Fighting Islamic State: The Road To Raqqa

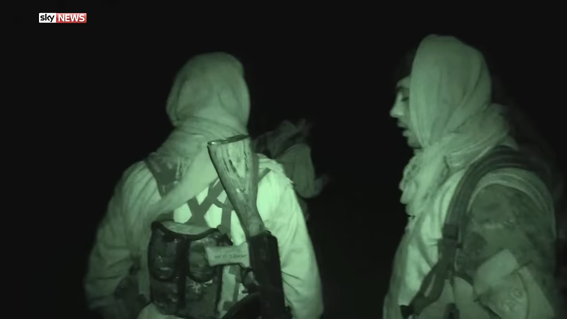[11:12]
What happened? Go, go. Marching through the night with little or no night vision.
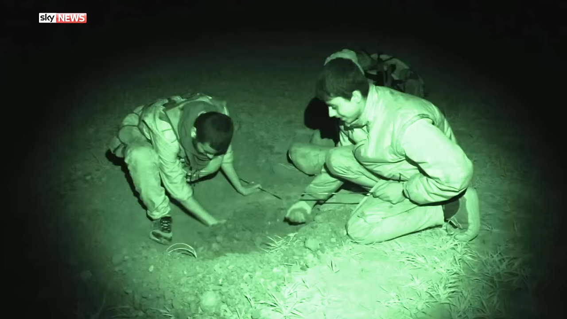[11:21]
Digging foxholes as much for shelter as for defence. And they know to let up and drop their guard carries enormous risks.
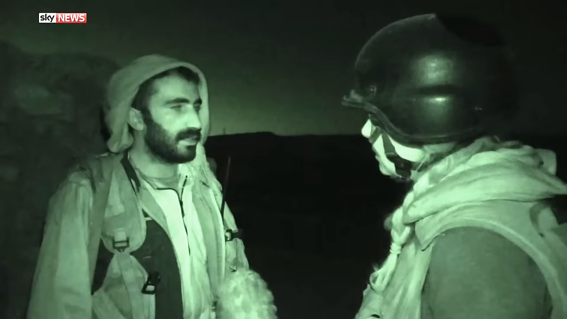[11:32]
It's not surprising they are fighting.